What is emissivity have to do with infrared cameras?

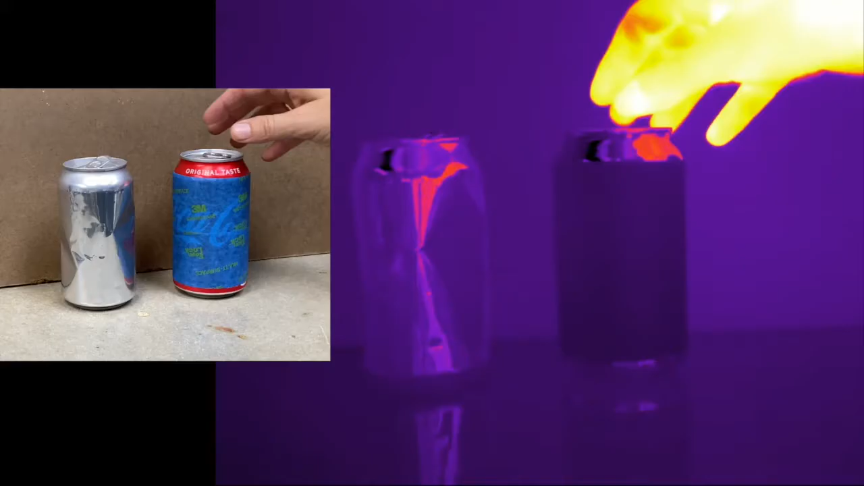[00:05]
Okay, so here you will notice that this can and that these two cans are the same temperature but if you look right here it looks like it's different. In fact if I put my hand you can actually see reflections in there. This one I put tape on so you can't tell the reflections. So this shows you what emissivity is and that's that when we try to measure the temperature of an object there are two things.